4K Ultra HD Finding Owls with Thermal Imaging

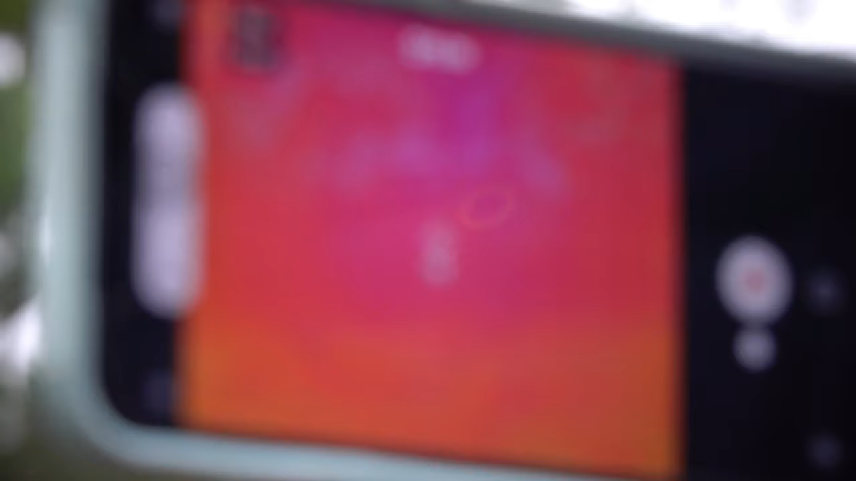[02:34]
see what the camera is seeing as far as the tree line and everything but there's a little bit